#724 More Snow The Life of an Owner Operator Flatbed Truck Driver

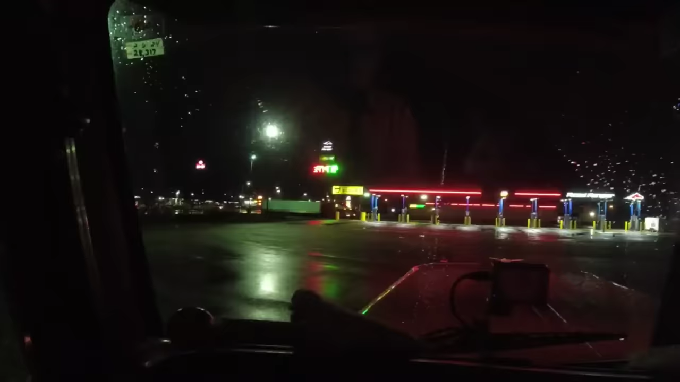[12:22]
Petro is over there. We're over here at the little Road Ranger. Hang on a second, let me get this light out of the way. There's Bailey.